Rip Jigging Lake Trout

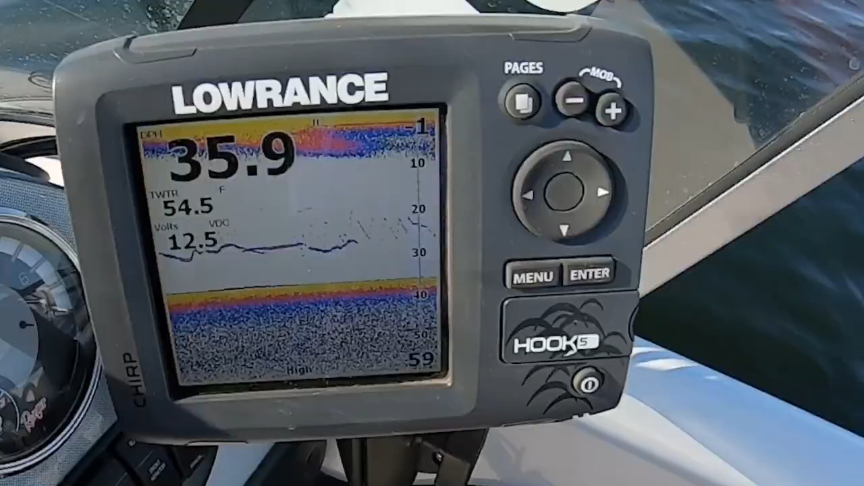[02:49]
On screen: water 54.5°F
So you can see the Laker and you
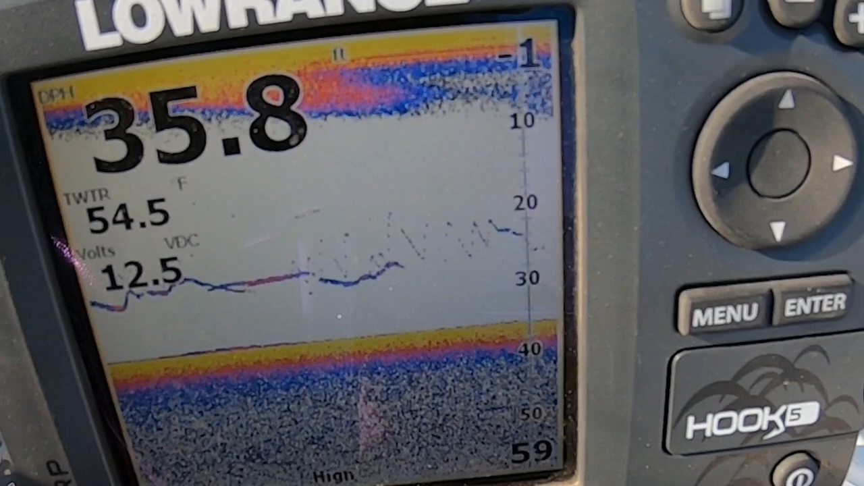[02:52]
On screen: water 54.5°F
can see my rips as I was ripping through that cloud of Lakers.
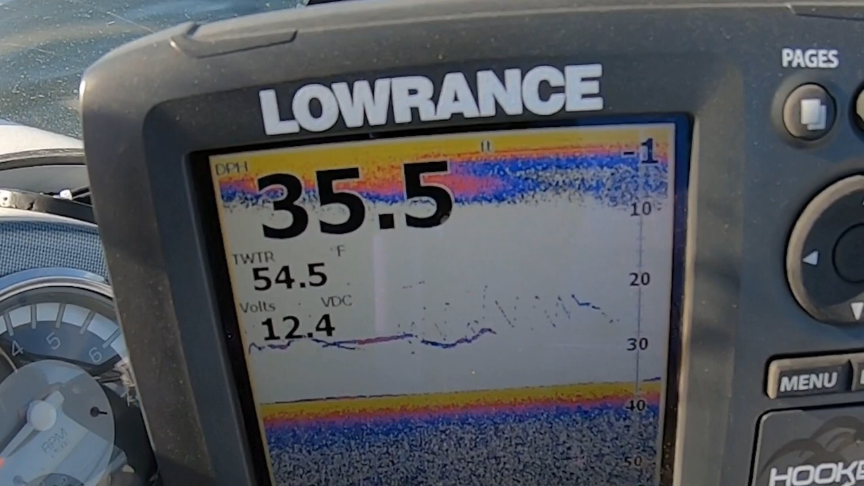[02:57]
On screen: depth 35.5 ft, water 54.5°F
As I was ripping through those Lakers, guys, you can see me ripping. You can see the Laker.